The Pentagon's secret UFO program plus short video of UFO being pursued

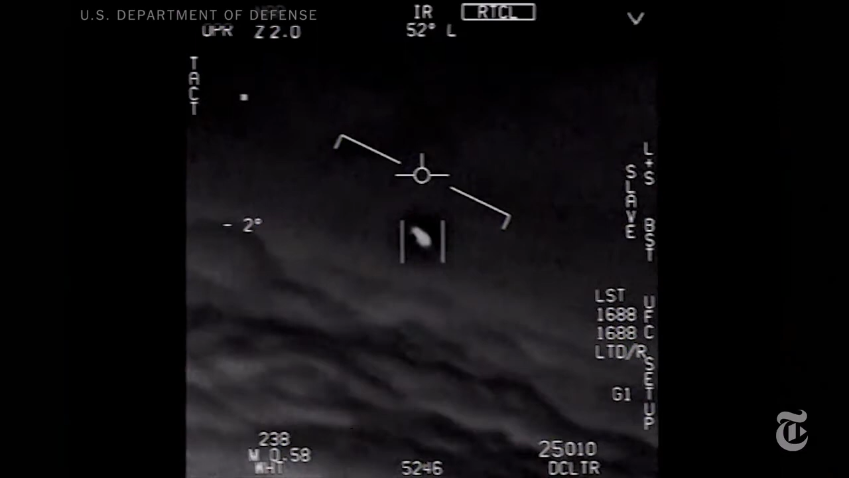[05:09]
What do I do? There's a whole fleet of them. Look on the ASA. Oh my gosh!
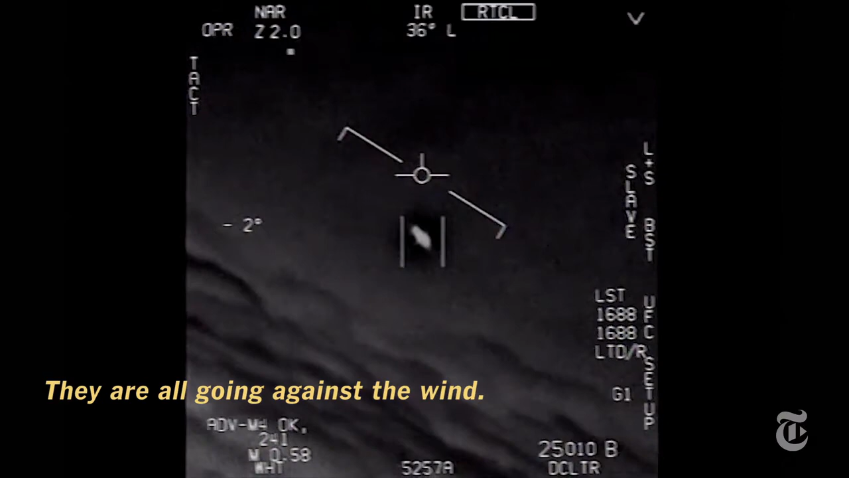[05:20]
They're all going against the wind. The wind's a hundred and twenty miles from the west. Look at that thing, dude.
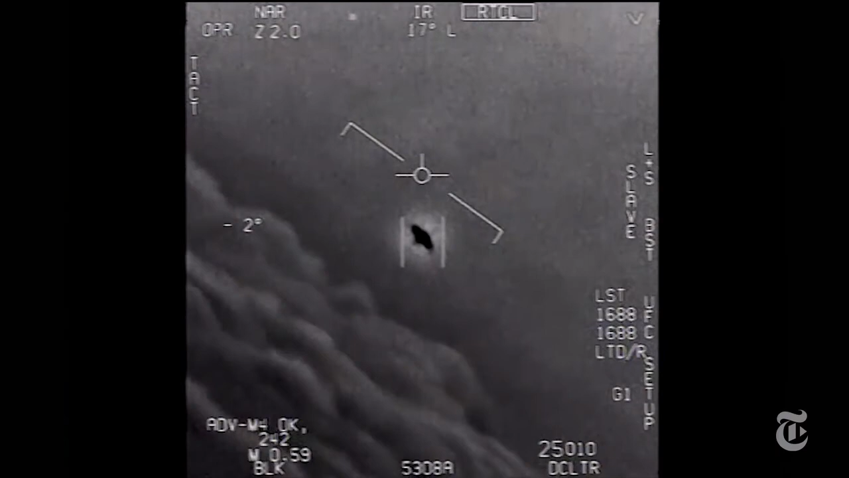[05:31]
That's not our LNS though, is it? I do have the LNS, dude. But if there's a new thing, it's rotating.